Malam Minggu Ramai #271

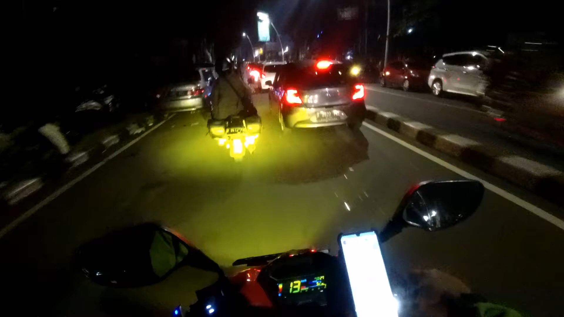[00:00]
Selamat malam. Di hari Sabtu 7 November 2020 jam 10.27 Jalan Mahakam Blok M.
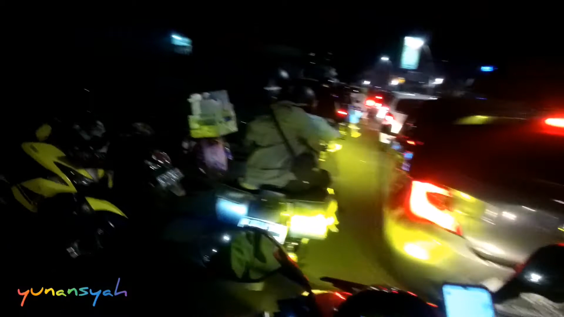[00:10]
Malming bro, rame bener. Padat merayap.